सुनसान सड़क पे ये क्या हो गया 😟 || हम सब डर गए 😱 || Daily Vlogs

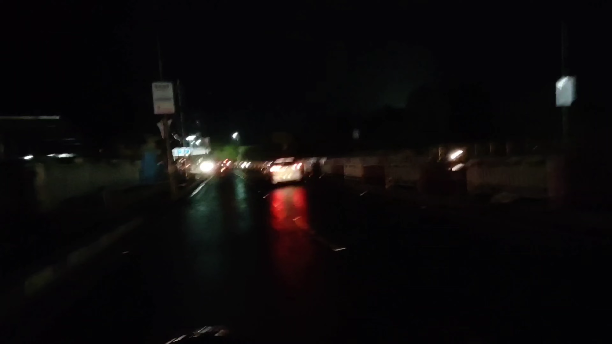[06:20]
चलो देखो हम लोग अब राजा भोज आपको दिखाते हैं, जो कि पुल है राजा भोज,
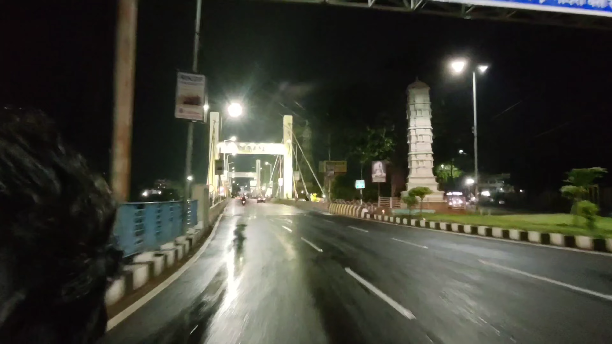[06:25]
राजा भोज सेतु जिसको बोलते हैं, ये है पूरा राजा भोज सेतु, कितना ब्यूटीफुल लगता है।
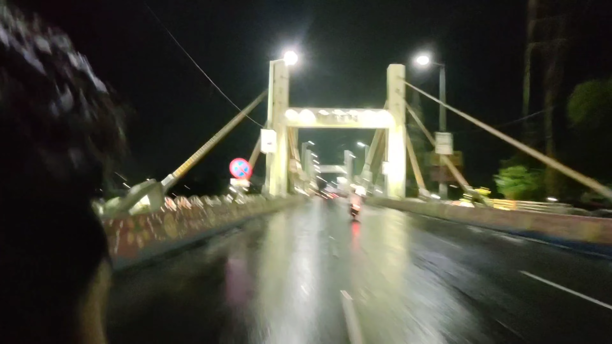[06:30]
और ये देखो ये पूरा लेक है जो कि अंधेरे में आपको नहीं दिख रहा होगा अभी, ये पूरा लेक है,
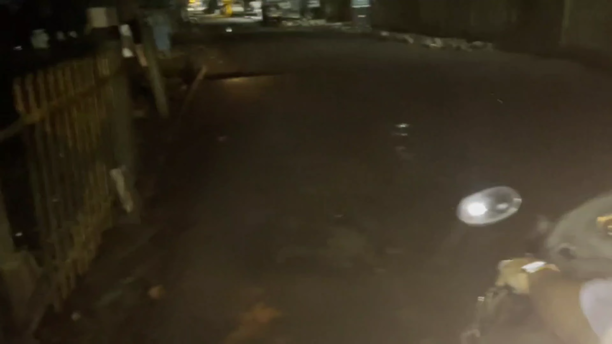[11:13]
चलो ये रास्ता और ये रिसाब अच्छे से आना, और ये रस्सी हम लोग का देसी जुगाड़। ये देखो कहाँ बात है गाइस, ये देखो खींच तो ले रहा है, ये ऐसे जाने वाले हैं हम लोग भाई।